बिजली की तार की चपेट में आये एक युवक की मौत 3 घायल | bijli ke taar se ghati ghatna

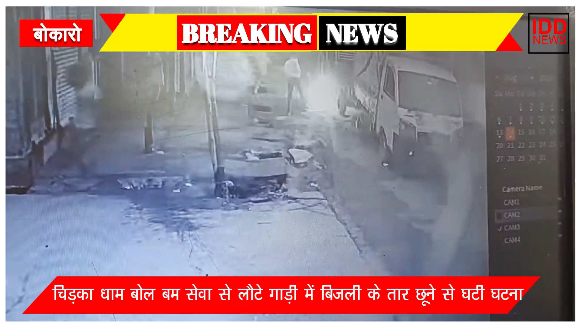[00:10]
बिजली के तार छूने से घटी घटना बिजली के खंबे से नीचे जूल रही बिजली के तार से सौट सर्किट से एक यूवक रोनित बाउरी की मौत हो गई
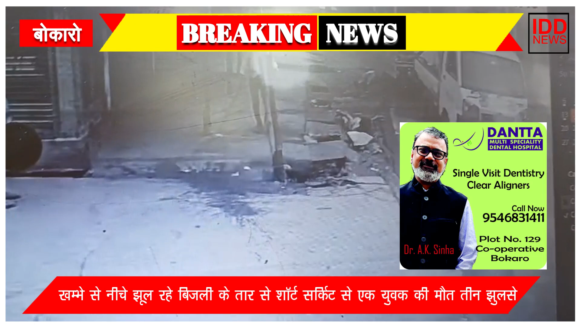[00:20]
और तीन जूलस गए जूल से दो यूवकों का बुकारो जेनरल ऑस्पितल में इलाज चल रहा है और एक कानीजी एस्पताल में लोगों ने बिजली विभा पर लापरवाही
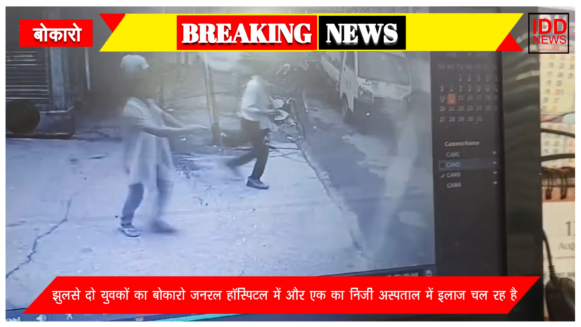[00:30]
का आरोप लगाया है सारी घटना सीची टीवी में क्याद हो गई घटना के बाद लोग भागते हुए दिखाई दे रहे हैं